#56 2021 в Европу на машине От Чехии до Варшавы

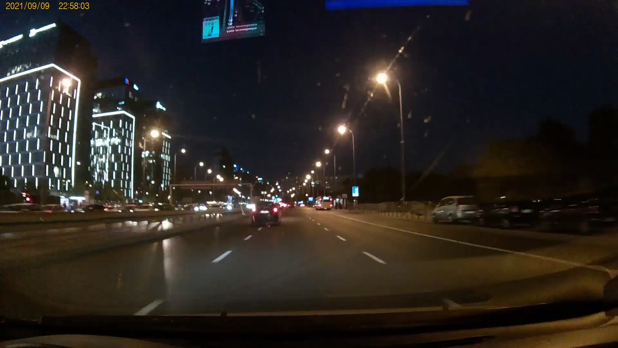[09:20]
Вся в огнях, кругом иллюминация. Ну прям очень на Москву похоже. Но опять же тут можно проехать. А в Москве вечером сплошные пробки.
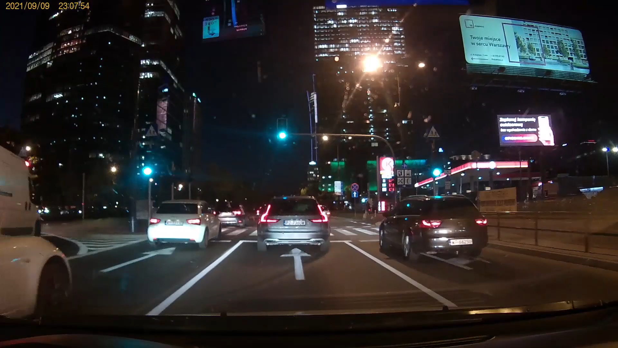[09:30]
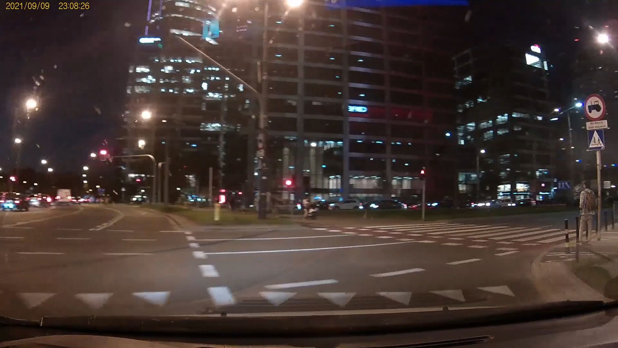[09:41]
Отдельная квартира, в которой мы сегодня ночуем, расположена практически в самом центре. Зеркальные небоскребы кругом.